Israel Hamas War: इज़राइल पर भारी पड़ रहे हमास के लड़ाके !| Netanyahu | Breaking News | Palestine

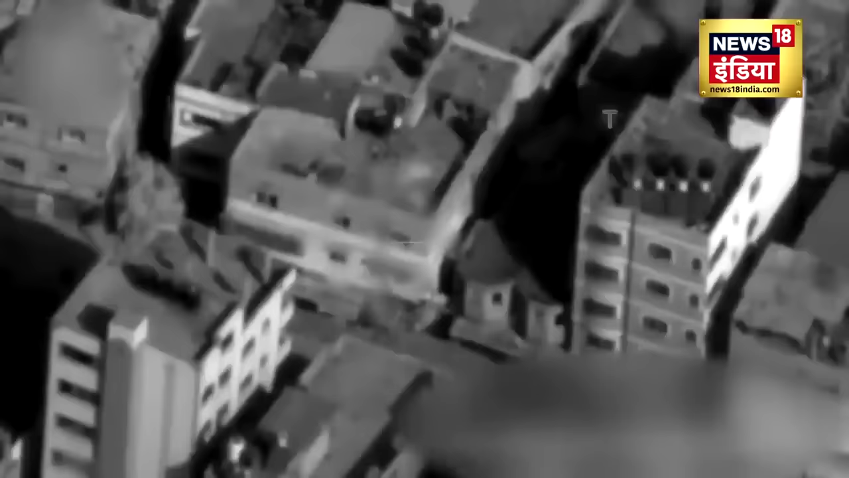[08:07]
इसमें 20 से ज्यादा लोगों की मौत हुई है।
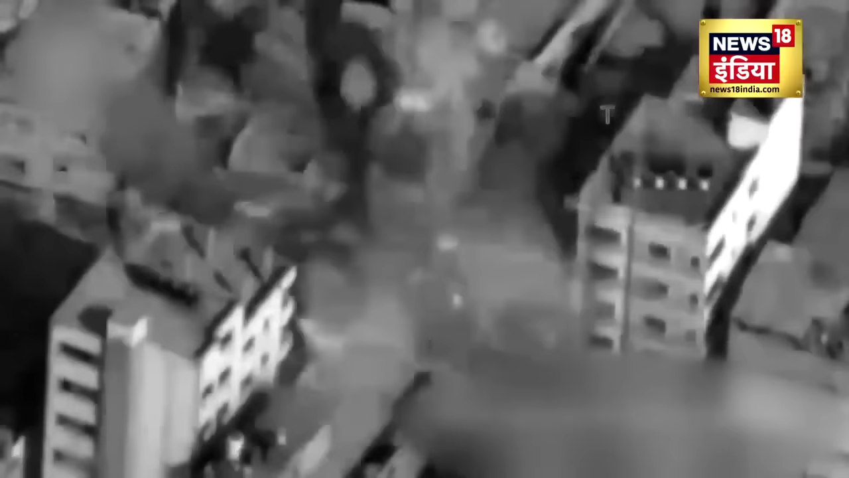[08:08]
बम और मिसाइलों के हमलों ने उत्तरी गाजा को कब्रिस्तान बना दिया है।
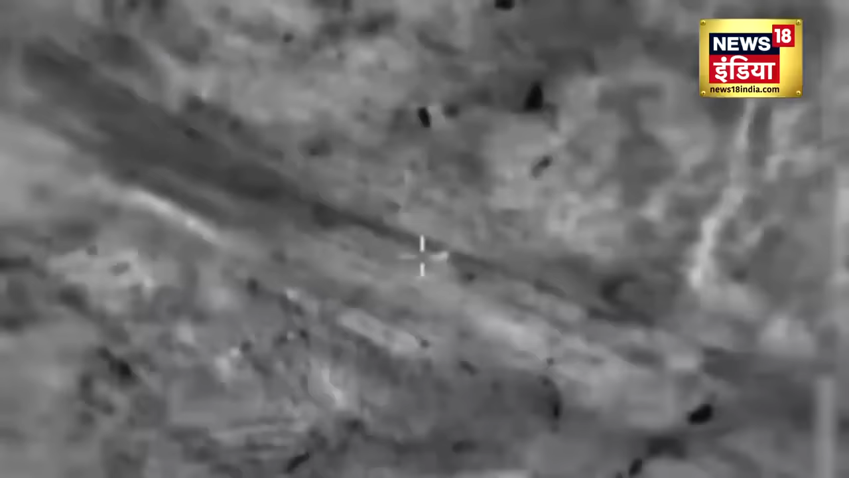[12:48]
हिजबुल्लाह के दावों के मुताबिक इजरायल ने लेबनान की सीमा पर हवाई हमले शुरू किए थे, जिसके जवाब में हिजबुल्लाह ने ज्वालामुखी रॉकेट यानी बोरखान मिसाइल से हमला किया है।
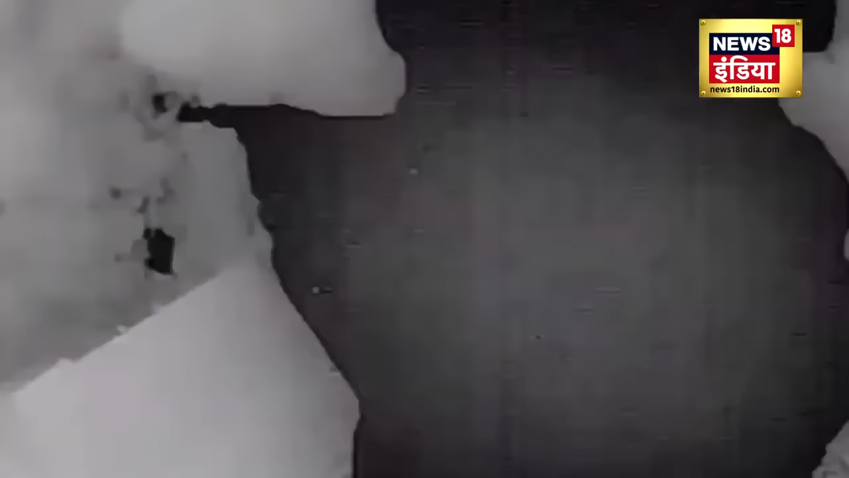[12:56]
जोरदार धमाके साफ देखे जा सकते हैं।